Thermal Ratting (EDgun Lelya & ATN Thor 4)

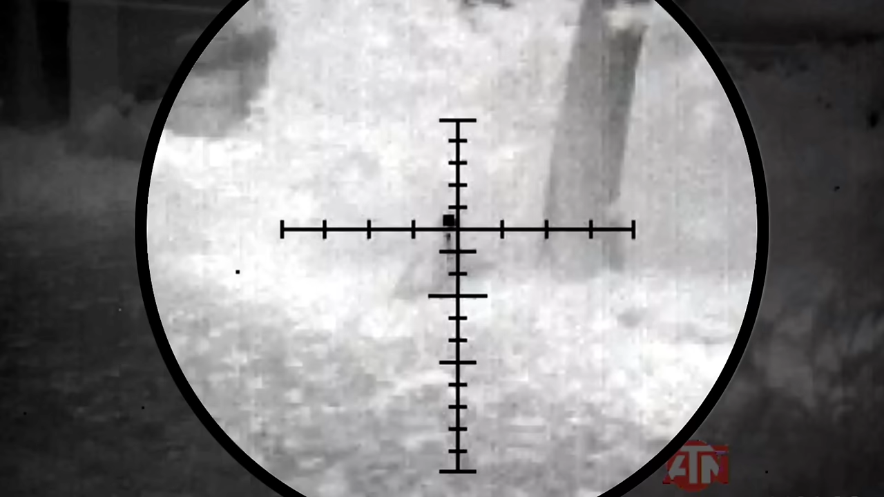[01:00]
I know, I got that one, but I'm just making sure. Some thick bushes.
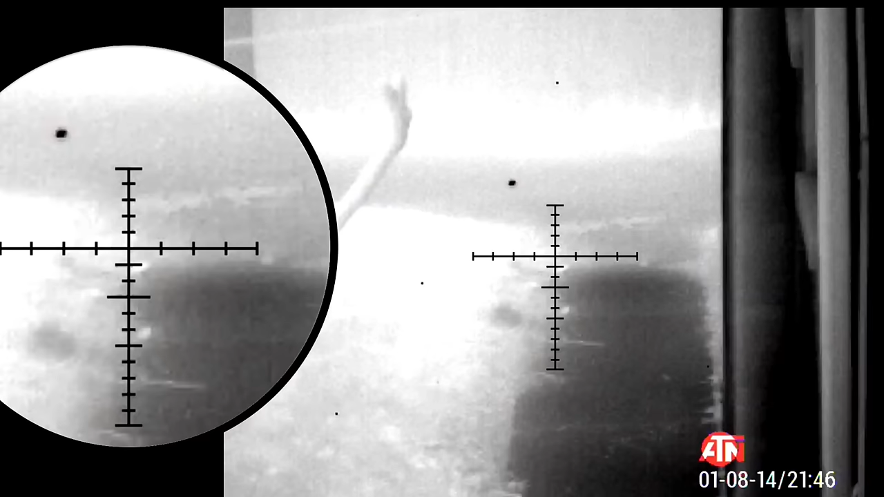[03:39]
Well, I'll have to go get that one.
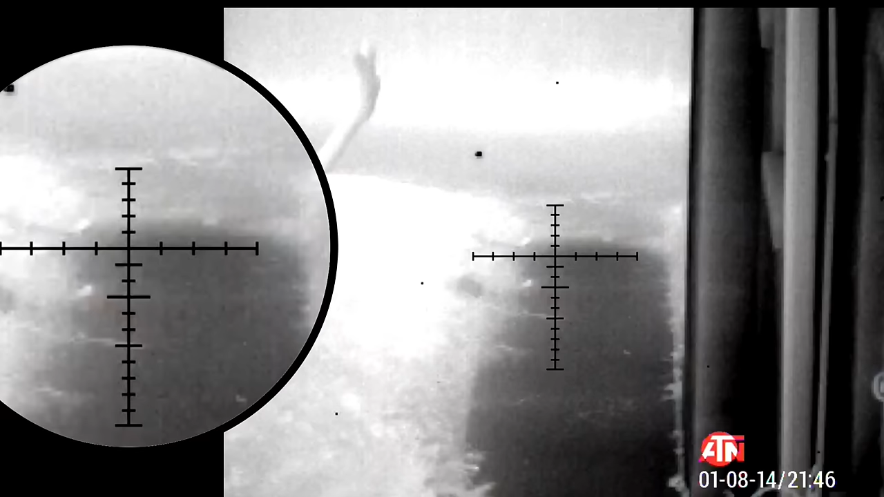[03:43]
Normally, I leave the rats for the possums, but that'd be kind of a dick move.
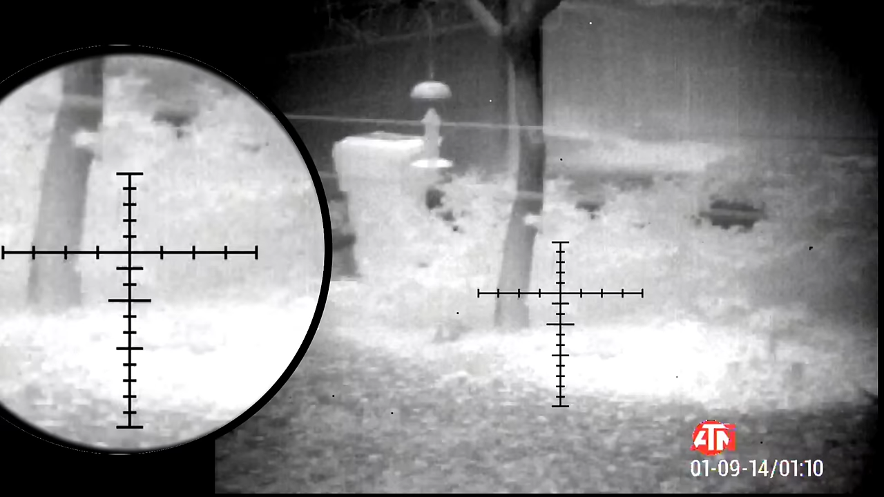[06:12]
So... You can actually... I mean, you can see the pellet track right into it, but I may have been hitting some foliage.
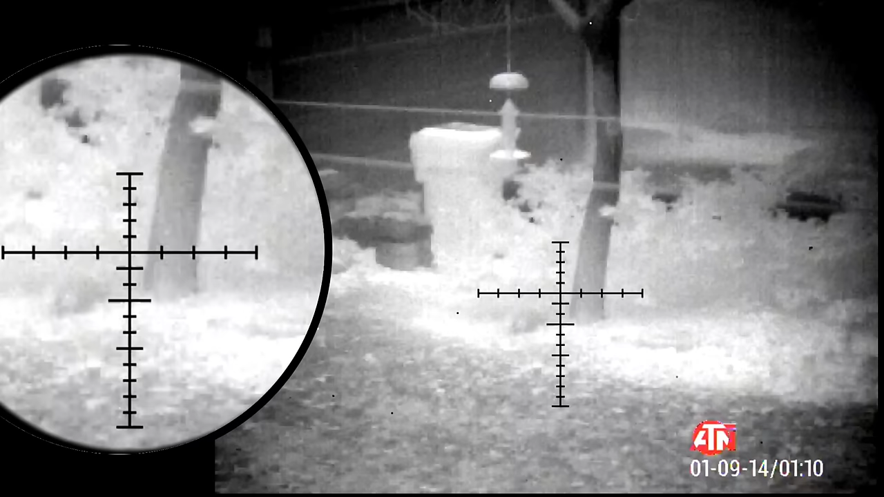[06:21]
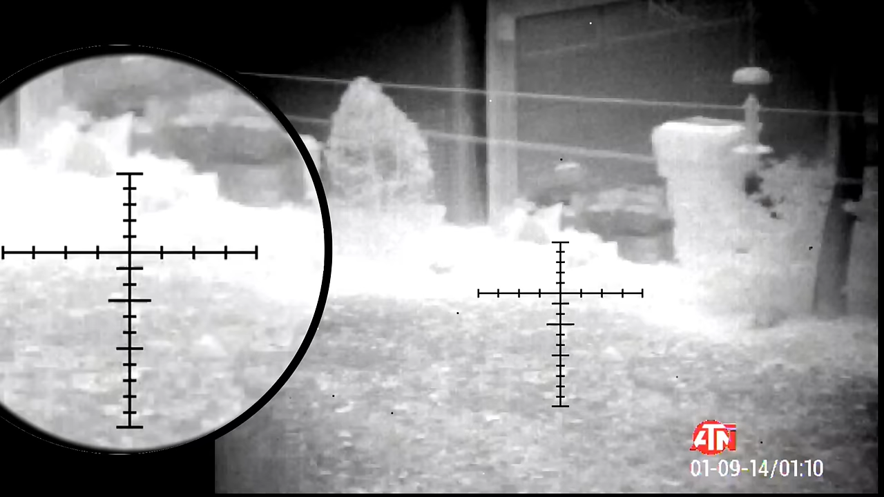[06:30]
I think that was it. Quick little sweep of the courtyard.
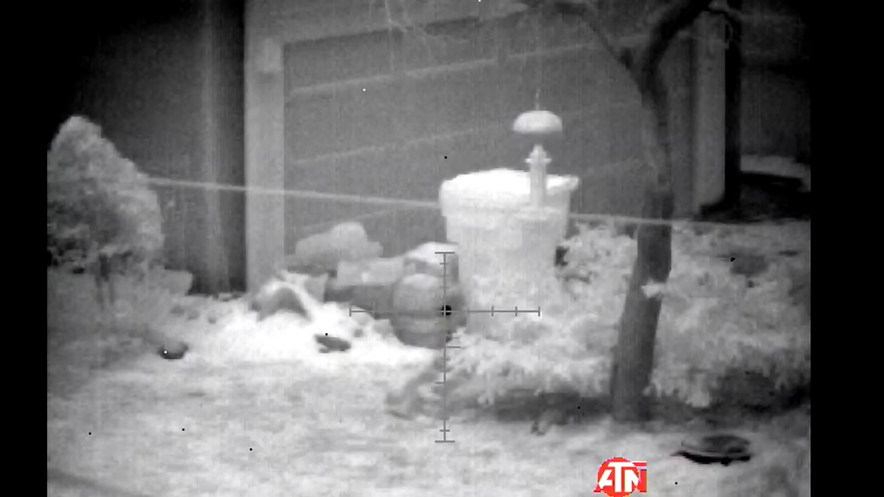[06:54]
Apparently there was a rat gangbang, as I'm getting these guys almost every night. These rocks are their little kind of play area. So let's watch a little thermal tracer here, as it drills this guy. They fall right into the center of these rocks, where the possums will come once they go to sleep.
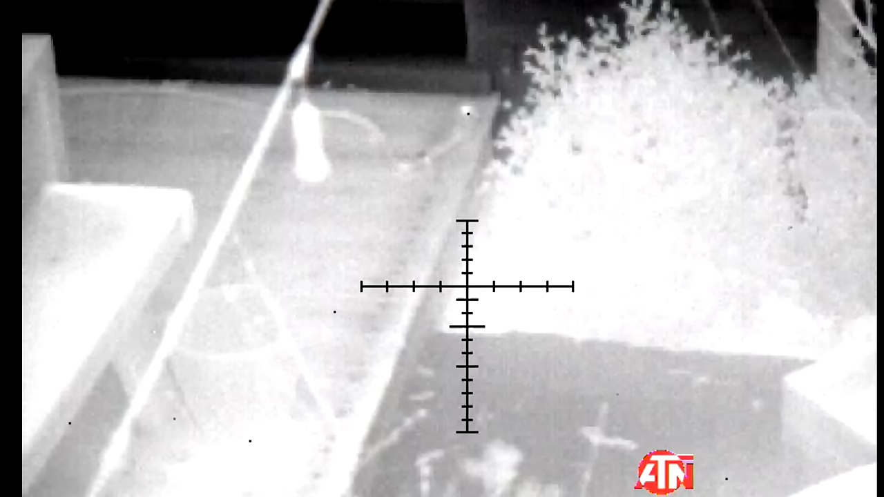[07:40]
I'm 90% positive I saw one.
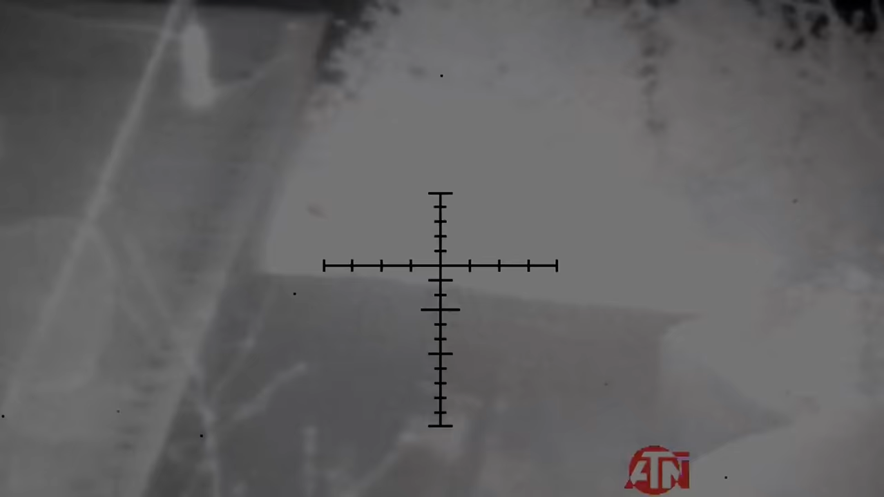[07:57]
There he was. Oh. That was his head.
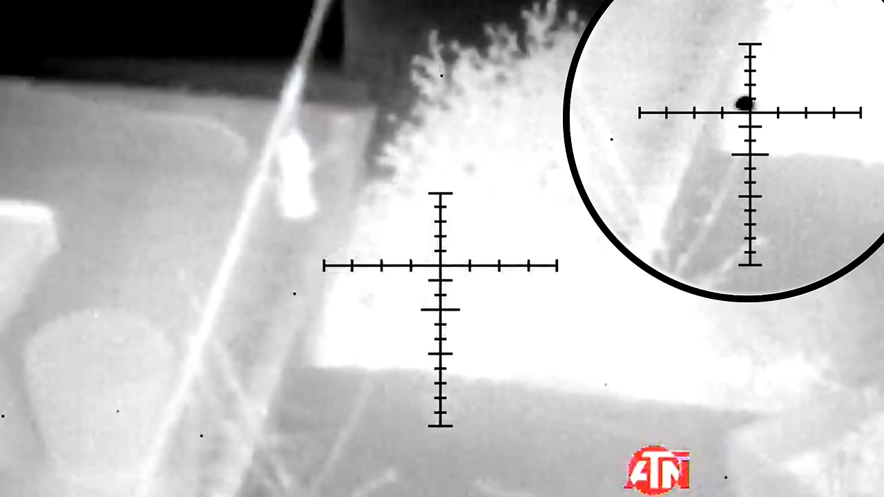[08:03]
Oh man. I broke that dude in two.
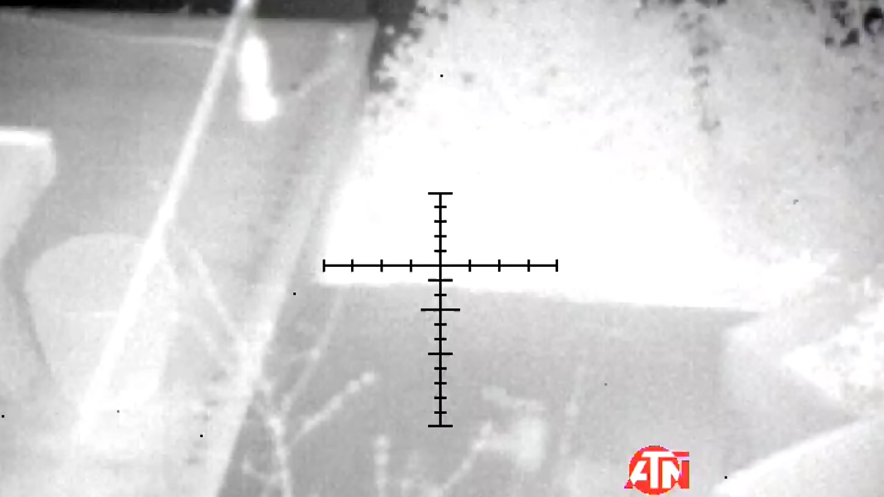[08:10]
That JSB Hades. About 20 foot-pounds on a rat at nine yards.